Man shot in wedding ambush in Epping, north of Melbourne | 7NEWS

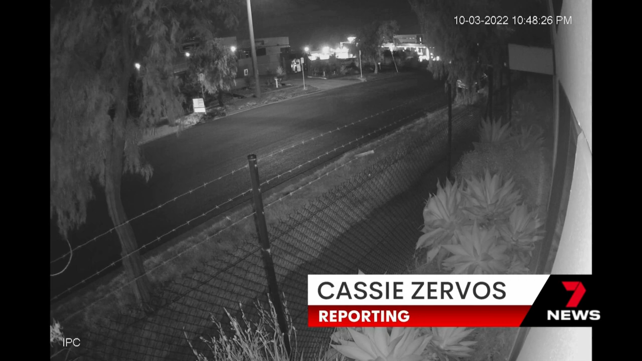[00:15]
Ten shots in a frenzied six seconds, all aimed at a wedding party. One of the bullets struck a man in his spine. Police staggered.